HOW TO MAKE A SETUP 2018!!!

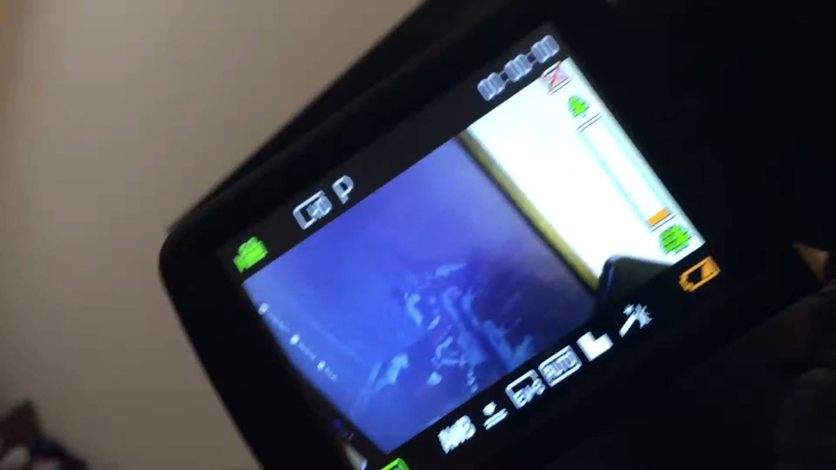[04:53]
see you don't even need to really look in your screen if you have that right there you don't you know what i mean you're perfectly fine